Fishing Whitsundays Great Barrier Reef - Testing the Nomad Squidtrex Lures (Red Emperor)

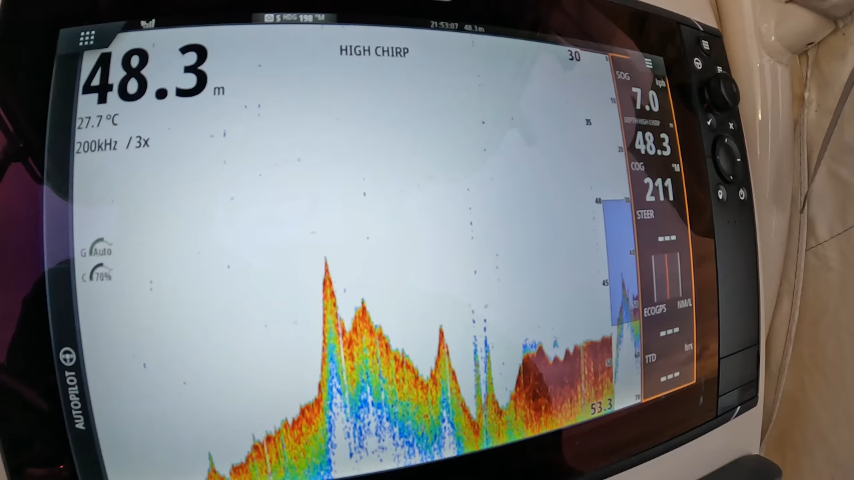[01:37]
On screen: depth 48.3 m, water 27.7°C
just traveling at about 26, 27 knots, and come over a couple of little toothpicks, I call them.
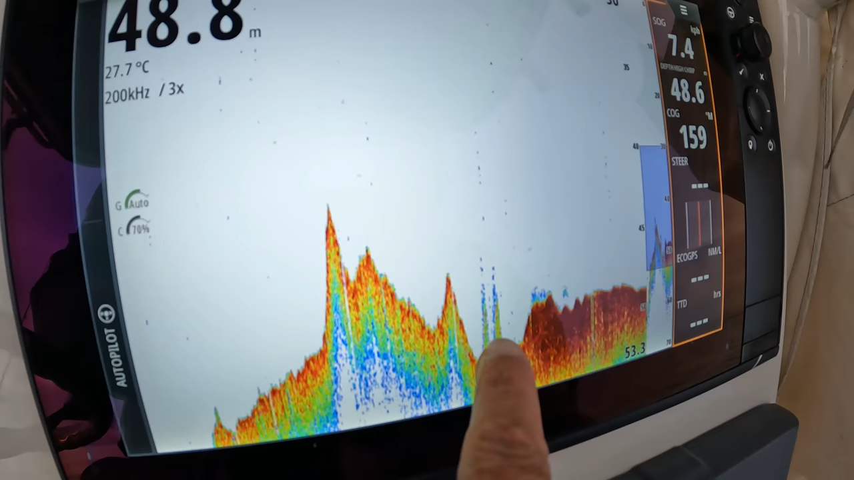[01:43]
On screen: water 27.7°C
So you can see a bit of blue on top of that, so there might be some fish sitting on it.
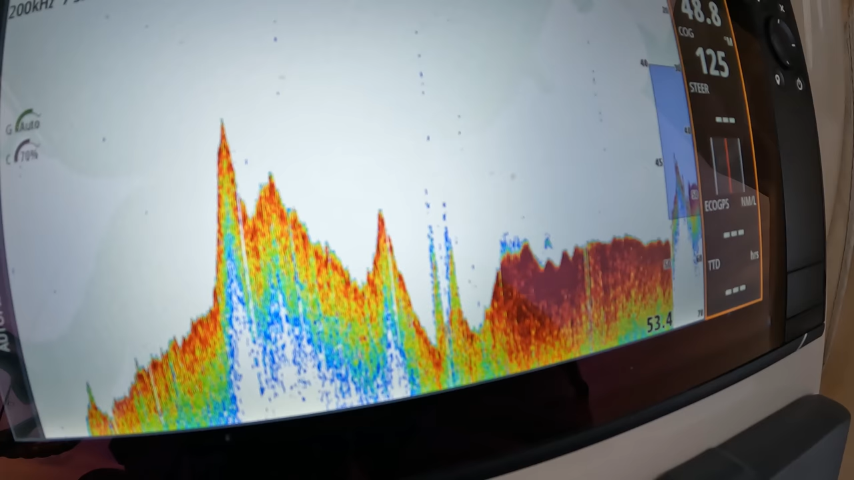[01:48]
We're just gonna drive back over it slowly and see if there's any fish holding on it.
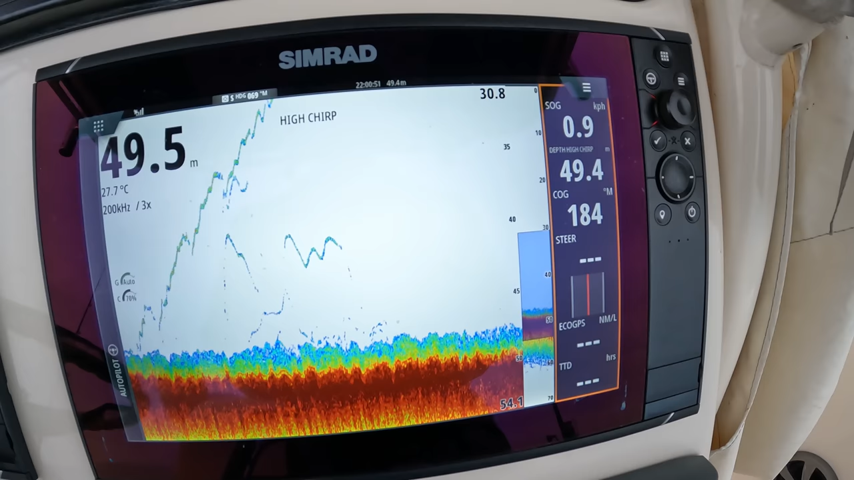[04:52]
On screen: water 27.7°C, speed 0.9 km/h
So, new ground. In about 50, and yeah. The reds are chewing.
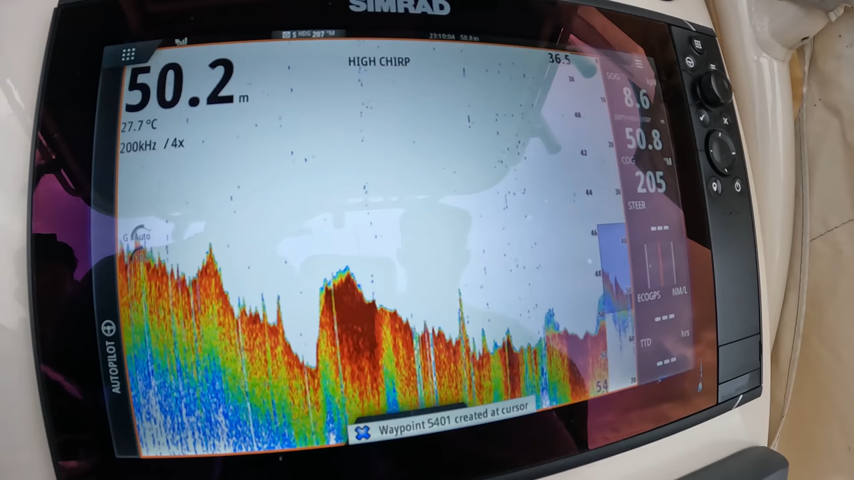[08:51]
On screen: water 27.7°C
See toothpicks like that when you're traveling along.
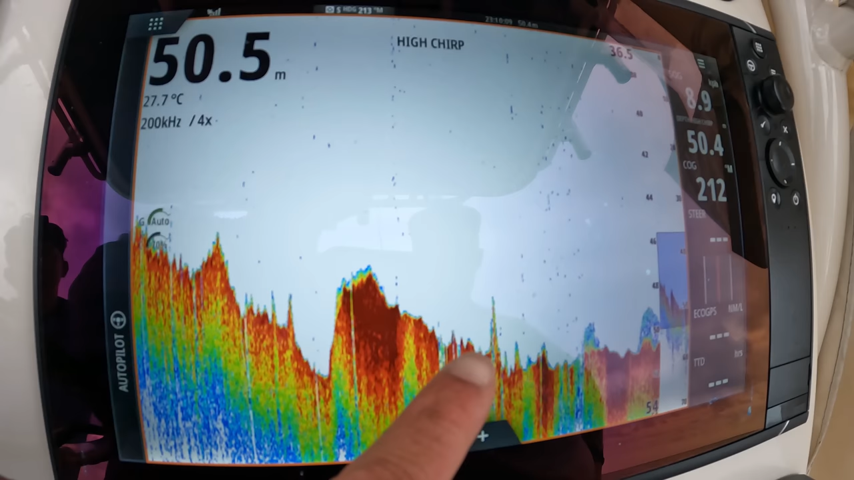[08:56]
On screen: depth 50.5 m, water 27.7°C
Small little blip at speed usually means it's fish holding on, so
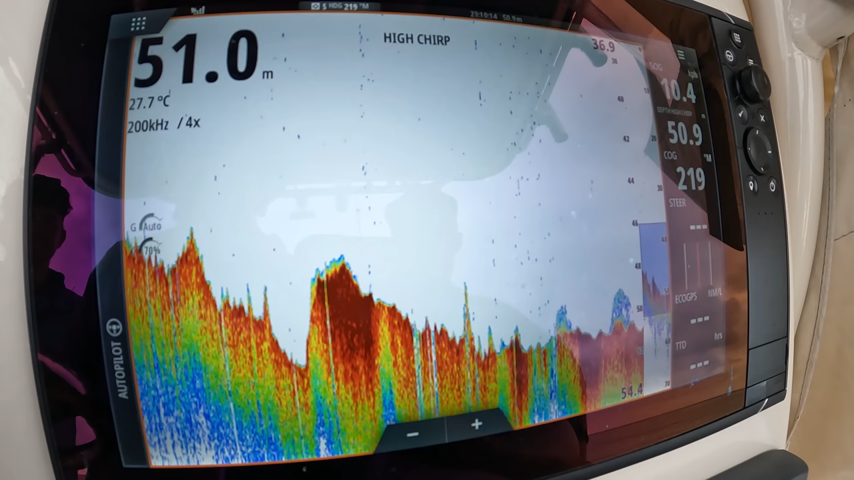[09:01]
On screen: water 27.7°C
yes, the key thing is just to make sure you're willing to drive, and if you're willing to drive and put in the effort, you'll typically, you know, be rewarded for it.
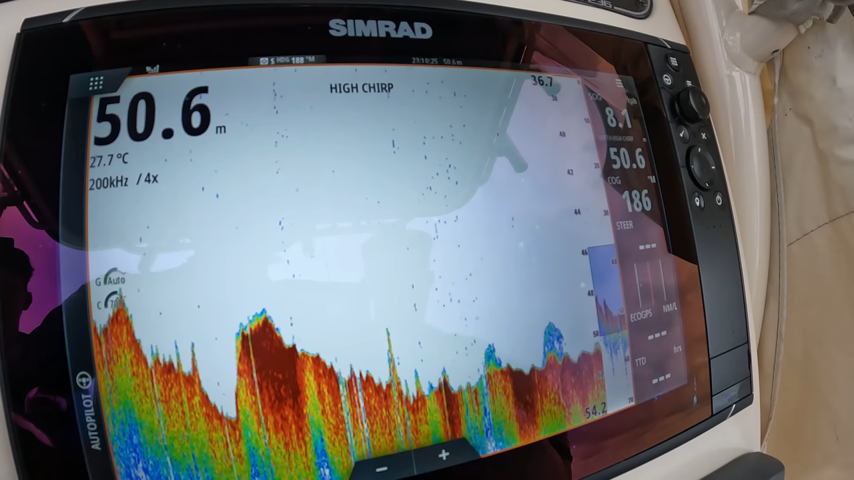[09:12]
On screen: depth 50.6 m, water 27.7°C
So you can see I don't have any spots here,